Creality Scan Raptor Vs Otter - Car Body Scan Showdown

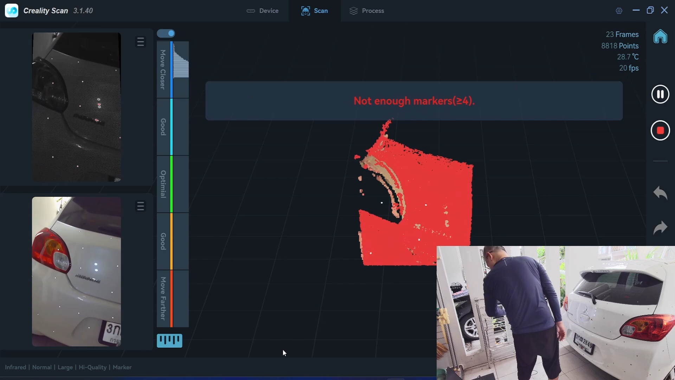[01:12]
not enough markers so I need to put more markers on as you can see here I have put on a lot of markers I I'll start the scan now
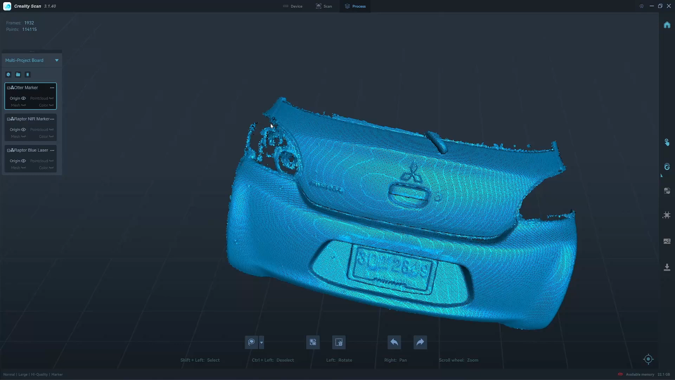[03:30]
Okay, I'll try 1mm, see how much point cloud it can produce.
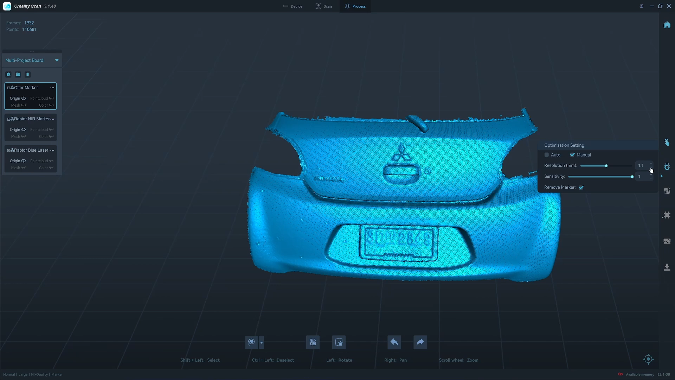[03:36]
Okay, this is very surprising. Look at the details here.
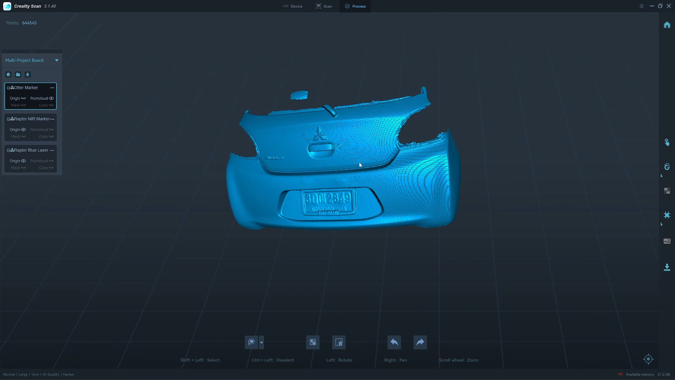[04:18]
I did the same here, 1mm. Here's the result from Laptor NIR.
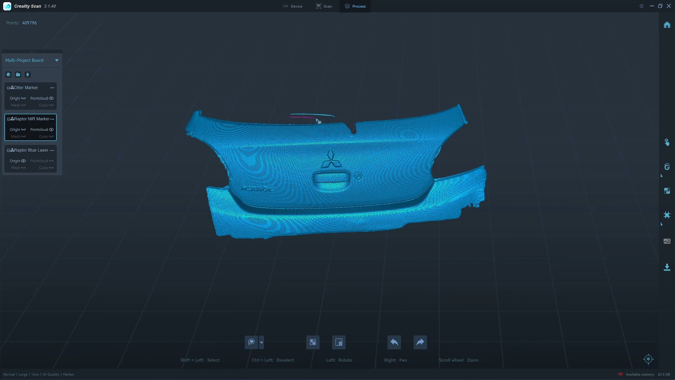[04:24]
As you can see here that it has only 400,000 point clouds here,
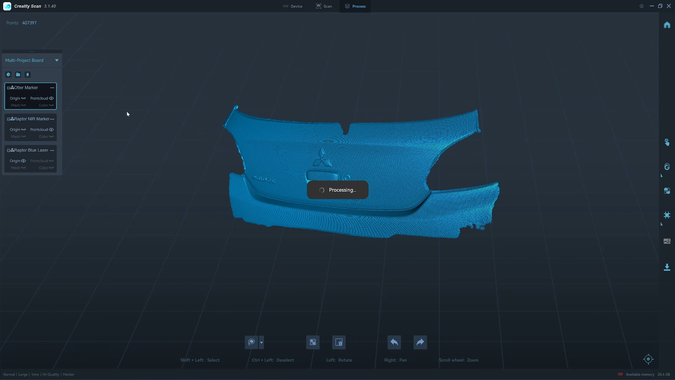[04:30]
less than the otter, but otter has a bumper. Okay, the last one is Laptor in the blue laser mode.
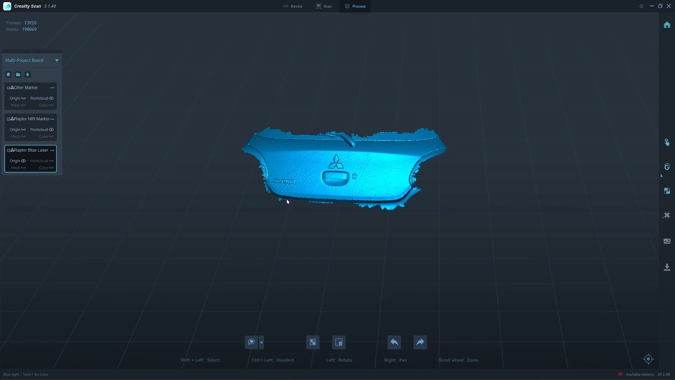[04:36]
Default value is 0.45, maybe I should try this, 0.45, see how it goes.
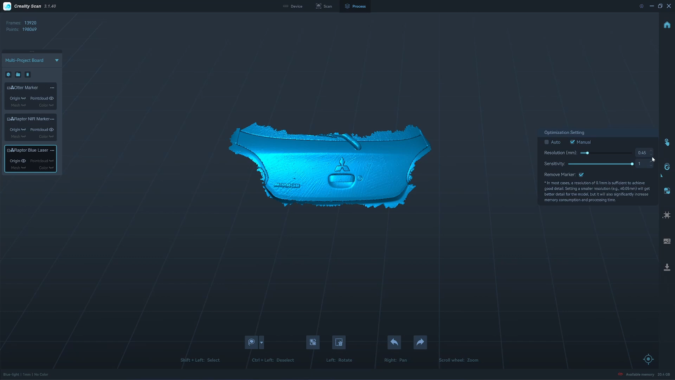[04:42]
Okay, gentlemen, I think we have a winner here. Look at the point clouds here.
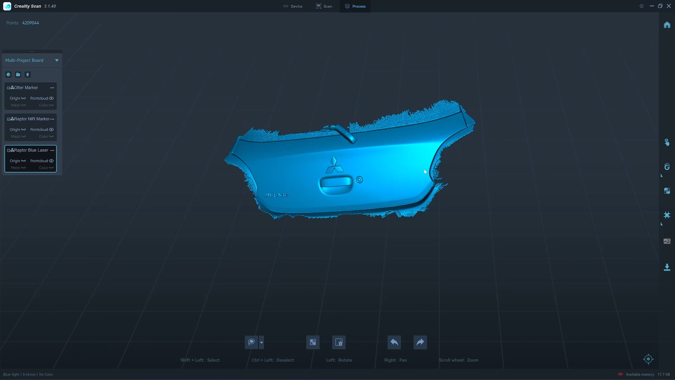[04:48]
It looks like a mesh and the software has removed all the markers without any trace of the markers. I can't see even one.
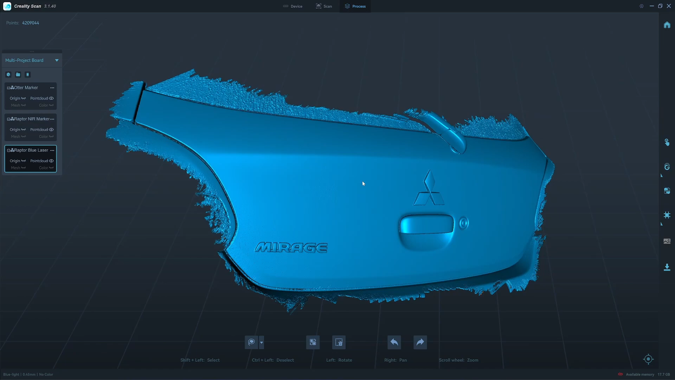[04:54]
This is incredible. Ah, I can see one here. Alright, I see one marker here.
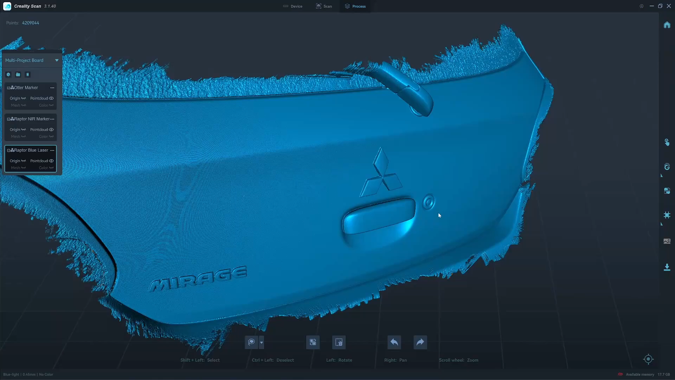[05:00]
Fade line, probably I put it on the curved surface, which I shouldn't. Okay, I will export and then I compare it in Blender.
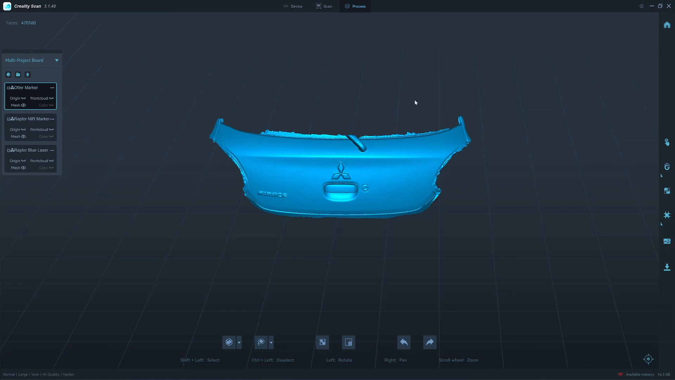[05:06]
Okay, here's the result in Blender. We have four car trunk panels here.
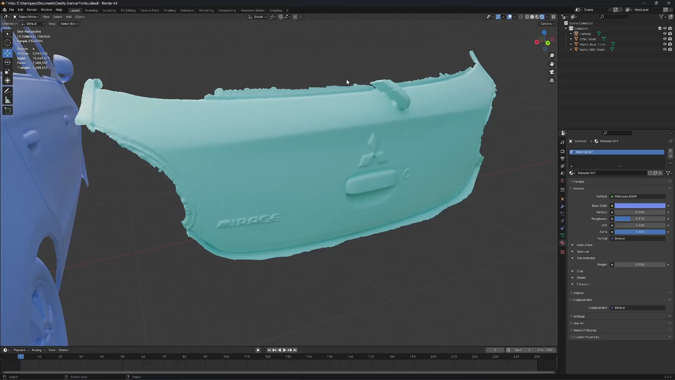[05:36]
The details here is higher than the details here. As you can see, it's all blurred out. These two scans were made in the same mode, same scanners. But if you scan author with the earlier larger than 2 square meters, it will give you a lower resolution.
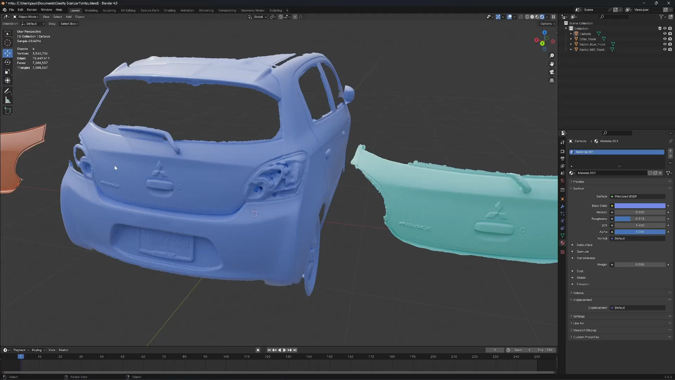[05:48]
But if you do separate scans and scan it one by one and stitch them together, it will give you a higher resolution and details here.
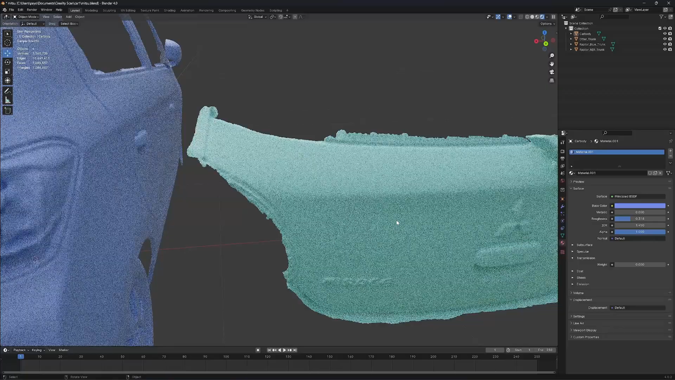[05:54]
The good thing about the author in large mode is that when you use with the marker, of course, you need a marker.